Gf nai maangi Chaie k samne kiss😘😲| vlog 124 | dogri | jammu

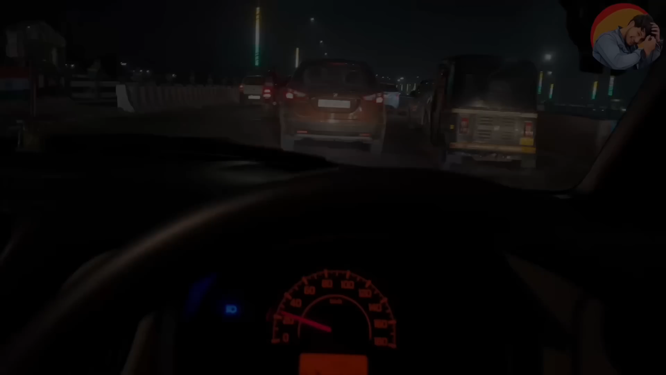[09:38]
और इस वक्त है हम अपने तवी वाले पुल पे हमारा तवी वाला पुल है देख तवी ये पुल सड़क ने शायद लगा तवी वाला पुल